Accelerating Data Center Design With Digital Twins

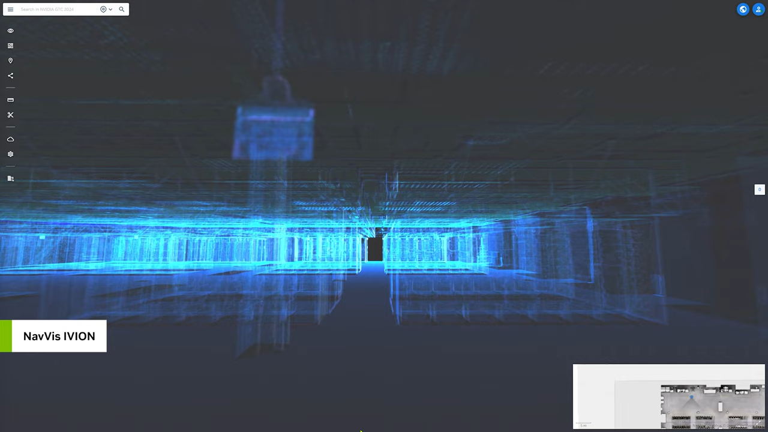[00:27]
We're retrofitting an existing data center, so Kinetic Vision helps generate a 3D mesh from Navis LiDAR scanners and uses
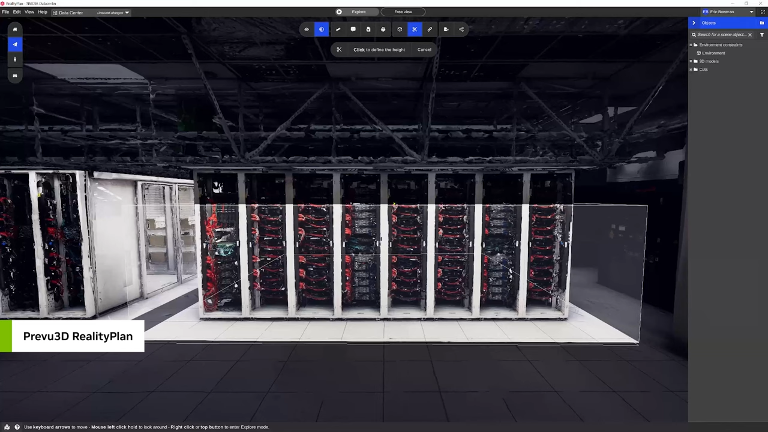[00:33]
Preview3D's point cloud processing tool to clear the existing racks, leaving an empty data hall.
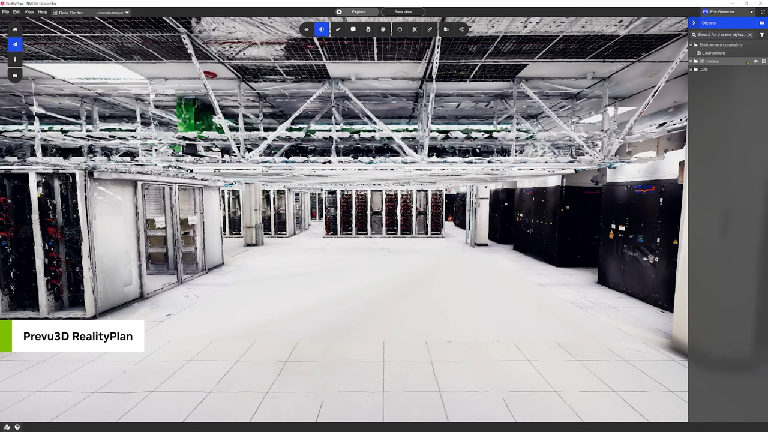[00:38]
In Cadence Reality Digital Twin Platform,